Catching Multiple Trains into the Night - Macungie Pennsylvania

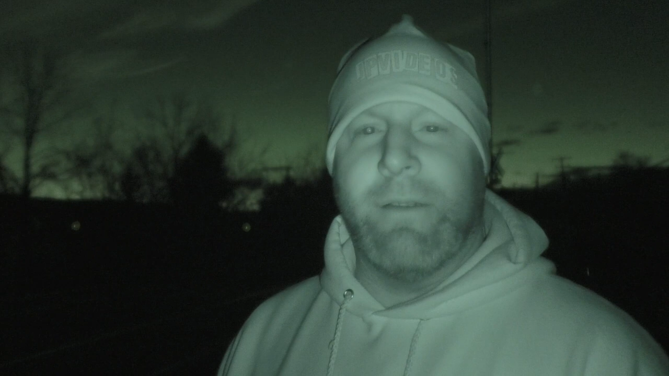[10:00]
Well everyone, it is officially dark out and unfortunately no trains came through. I am filming at night mode just because it is so dark here, and I was hoping to catch a train at night vision. It just didn't happen. We sat here for about 45 minutes or so. So dark that I wouldn't even be able to film with my action camera. So the trains that we did see are the only ones that we caught today. Not to say it was a disappointment, but I was hoping to get one more for you guys. But I will be returning for future trips to capture some more trains in the Macungie area. I do want to thank RJ for joining me today.
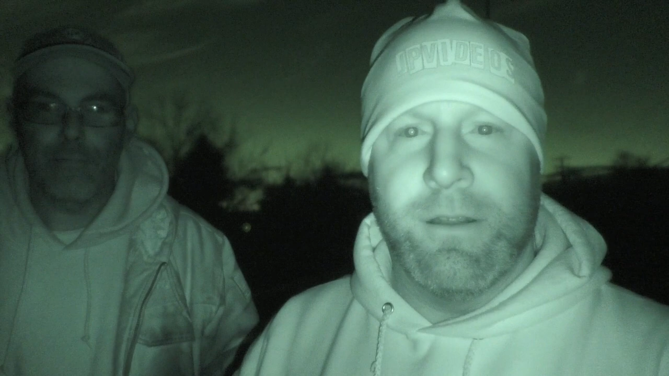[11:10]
But anyways, guys, I will be returning in the future for some more rail fanning adventures here in this area. If you want to see more train adventures or Let's Catch a Train videos, check that description down below. It'll be right below his channel link as well. Any final thoughts from you?
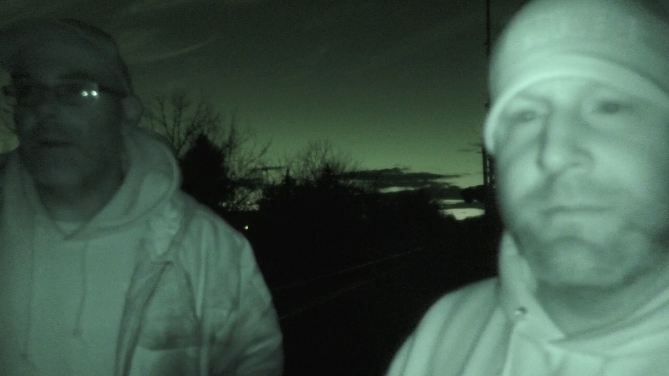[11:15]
Well, let's see. Get closer. Do I have to? Oh. See, it's not that dark. The sun's still up over there. Well, I mean, as always, we do have an enjoyable time. We had a lot of fun, a lot of laughs, as always. You'll see in my video the idiots on the tracks again.
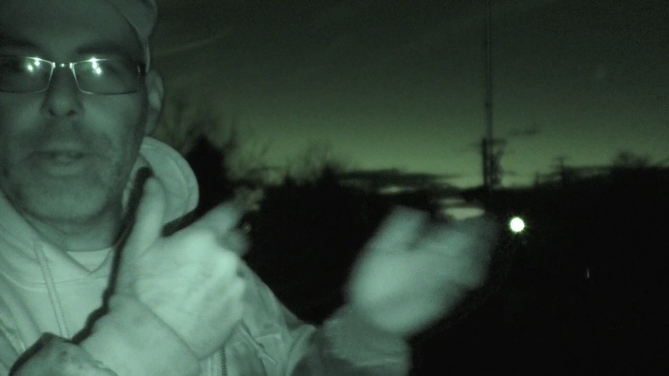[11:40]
It seems like every time him and I are here together, we catch some stupid people on the tracks, but yeah, it is what it is. But also, it's a shame that it seems like it's quiet today compared to normal with the trains. It's kind of like lacking. We're definitely hoping for one more at least, especially here with the night vision. This would have been a neat experience with the night vision. So we're going to probably hang out for a few more minutes and wait and see what we come up with. But, you know, it's just playing the waiting game.